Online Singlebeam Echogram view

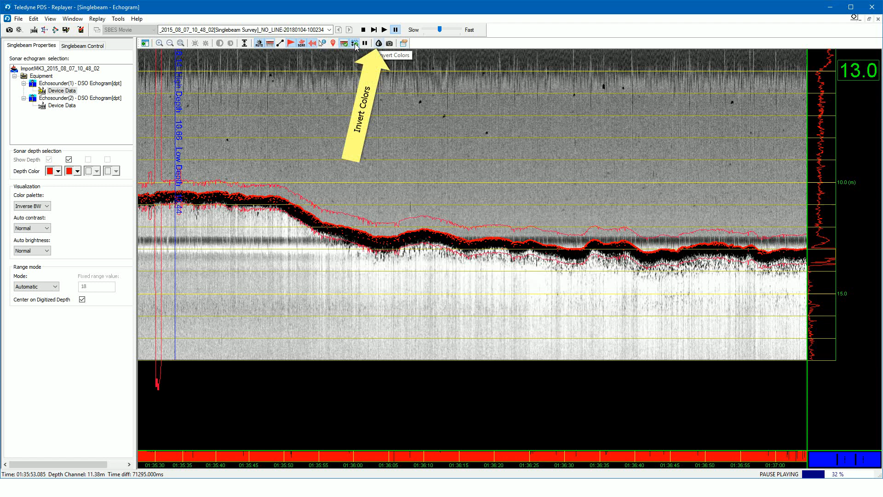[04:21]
Press this button to invert the colors of the echogram. Press this button to open additional properties for the echogram view.
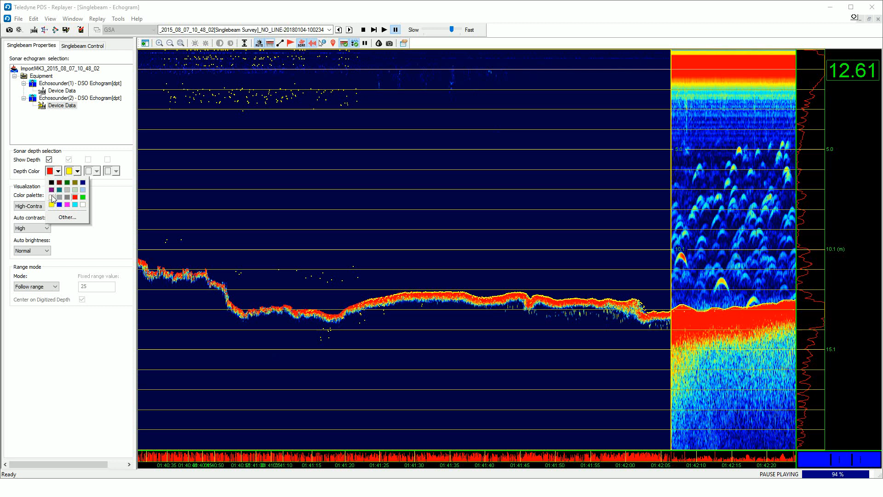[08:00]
The color of the digitized depths can be changed.